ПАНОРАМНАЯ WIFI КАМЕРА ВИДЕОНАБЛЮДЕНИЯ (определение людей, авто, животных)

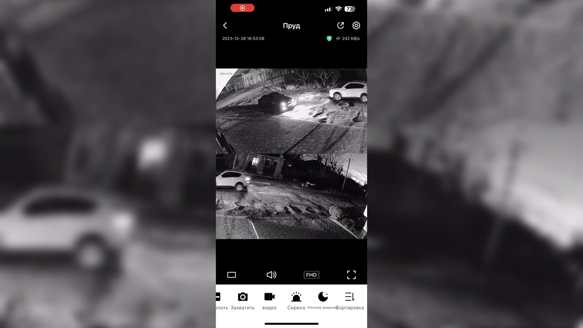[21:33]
беспроблемная картинка что с правой камеры что с левой черно-белый вариант без засветок без смыль его ней опять же кусок
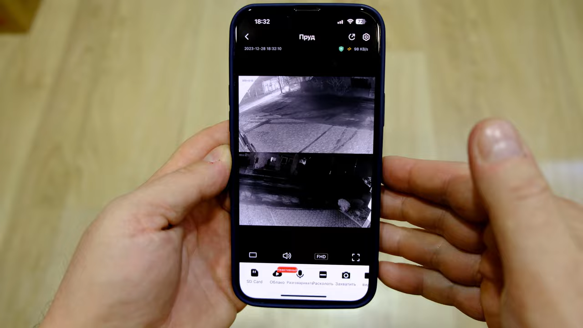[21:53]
и тогда будет картинка у вас более четкая чтоб на пути камеры не было никаких
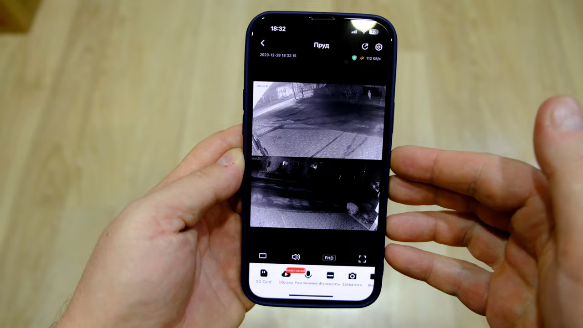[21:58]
предметов так вот так просмотр все все также все также четко и классно по
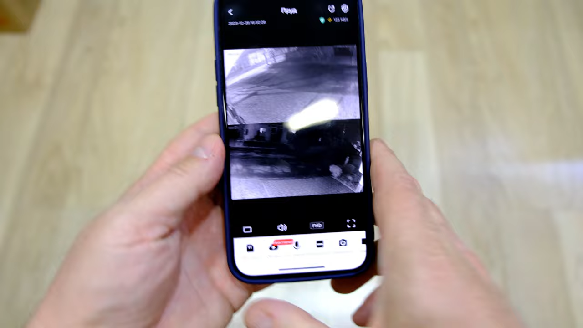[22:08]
ночным режимом и здесь на первый план выходит интеллектуальные
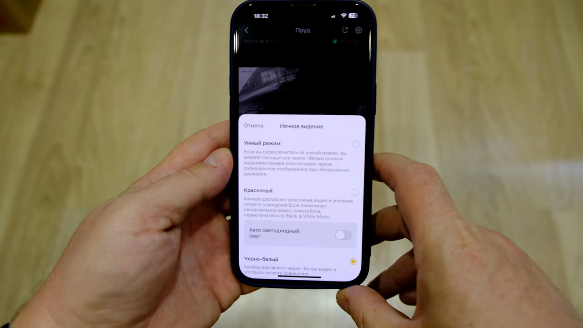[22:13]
способности камеры в умном режиме если я включу ее то она будет работать по движению и когда нет
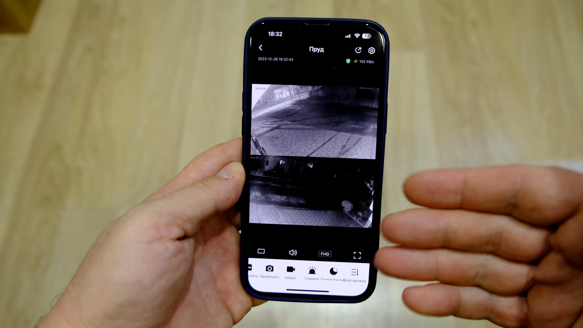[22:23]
интеллектуальных настроек там по человеку по автомобилю по животному камера
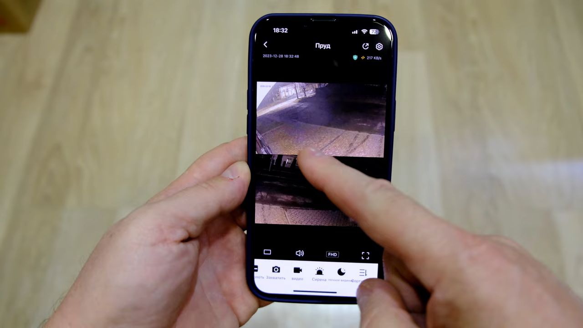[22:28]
будет переходить по любому движению то есть даже едет автомобиль
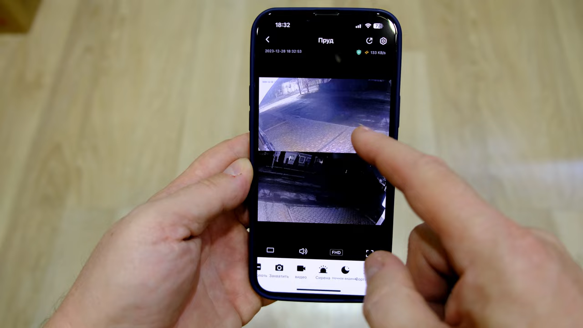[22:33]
и просто где-то камер светят фары вот оттуда едет и будет
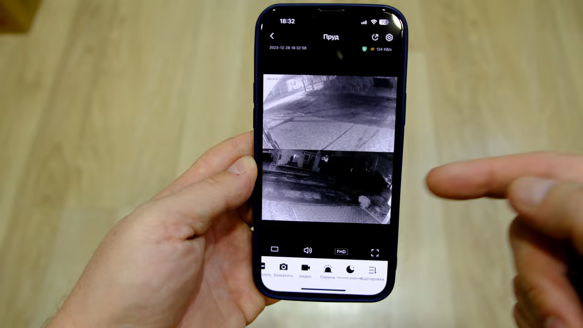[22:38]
свет фар камера уже будет переходить в
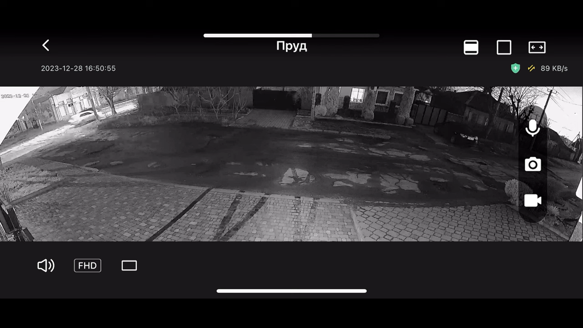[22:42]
цветной режим и включать светодиоды поэтому здесь бы было классно если бы по человеку можно было вставить то она по человеку и работала но тут все просто можно
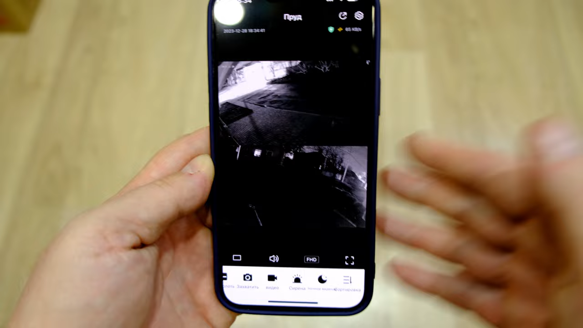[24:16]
не светит она не и к светодиодами не белыми светодиодами вот такой
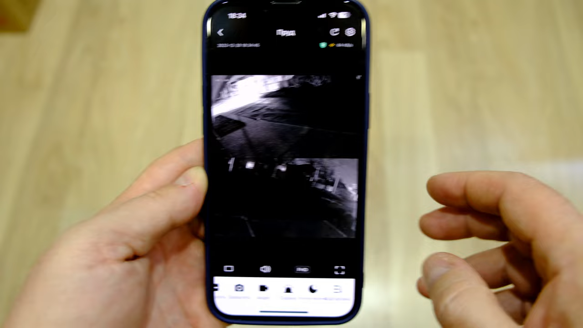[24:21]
вот черно-белый режим ну и также видит она будет здесь освещение
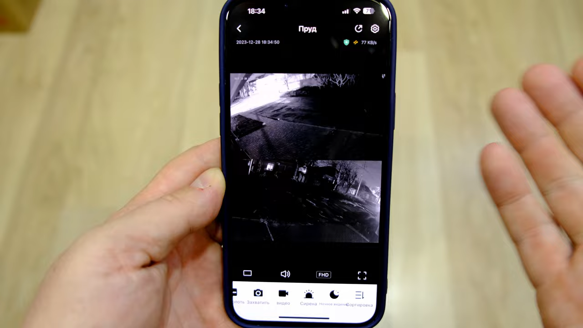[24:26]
будет нормальная черно-белая картинка ночью ну или же цветную
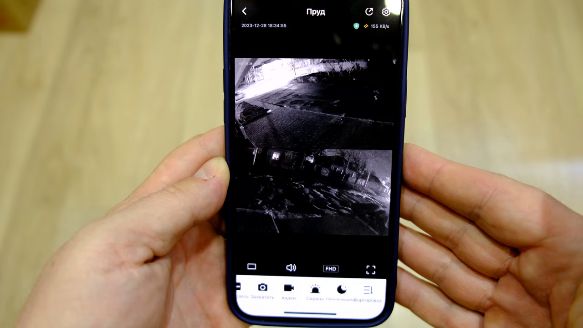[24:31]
поставь вот эти возможности неплохие что можно отдельно светодиодами управлять и
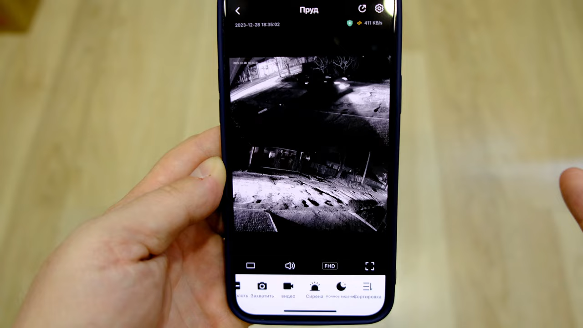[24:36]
отдельно и к фильтрами управлять день или ночь делать вот эта возможность классная